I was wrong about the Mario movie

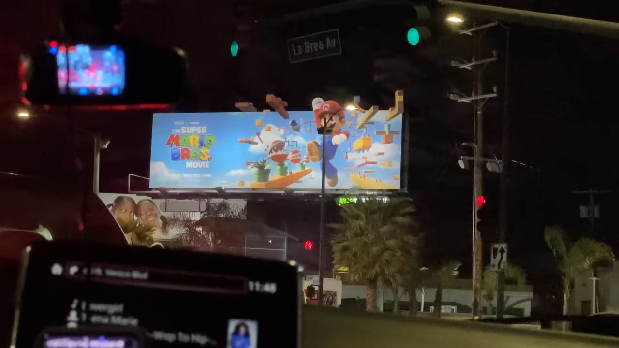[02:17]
There's a, look at that. That's actually what I'm about to go see tonight. I just got back from Japan like 12 hours ago, and now I'm already on my way to see this Mario movie.